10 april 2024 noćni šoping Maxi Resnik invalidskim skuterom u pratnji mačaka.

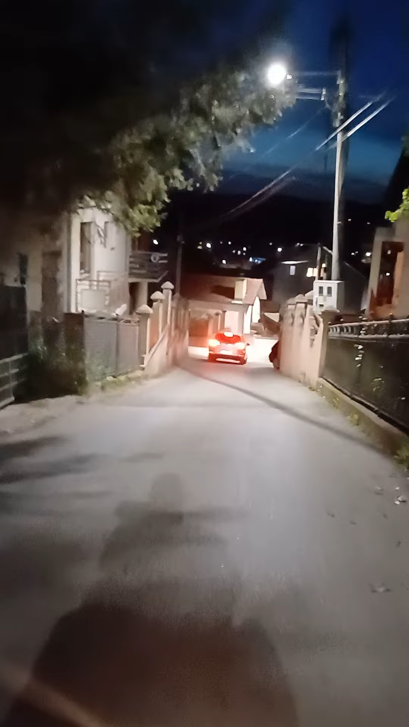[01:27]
Evo senka. Evo ga. Evo ga.
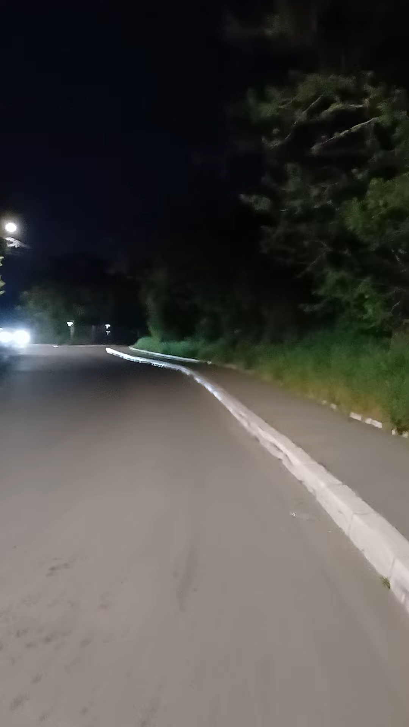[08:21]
Sada ćete da vidite i noću kad koja je najlapša doći do okruženja. Znači, ovo je ulica Djelovi. I ova ulica Djelovi ide sve do škole osnovne. Ovo je desno vestovačka, od škole bi došlo prva levu. Sve da mora za
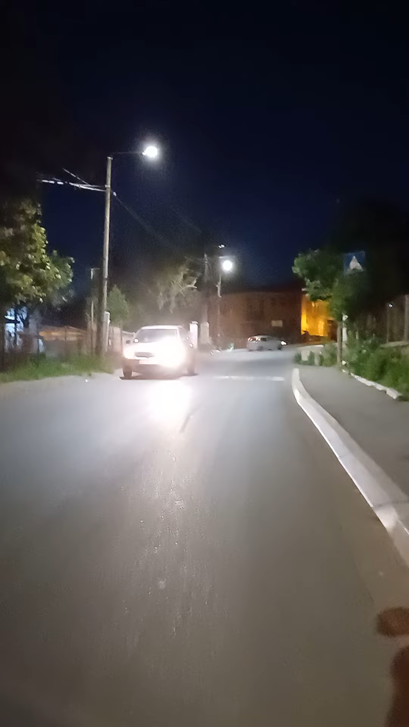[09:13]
Ovo je blinzo v škole. Napravili su parking ljudi. E sad, možete da dođete od pravca rušnja, od Ozdo. Ovo je ta velika rastusnica, vidite, od Ozdo možete da dođeti iz rušnja.